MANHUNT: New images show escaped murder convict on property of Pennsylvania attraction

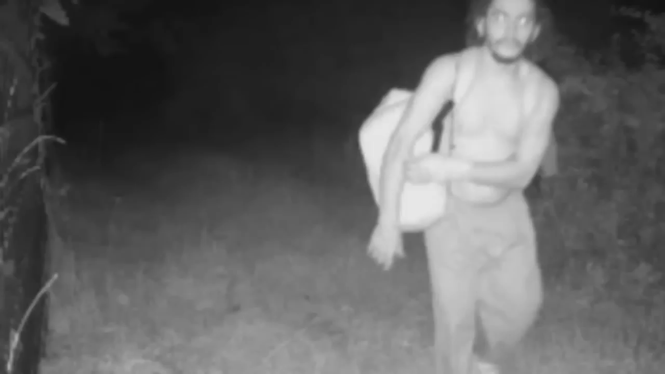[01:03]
A convicted murderer on the run for six days now, spotted again on the Longwood Gardens property last night. Cavalcante is depicted in the photo walking north at 8.21 p.m.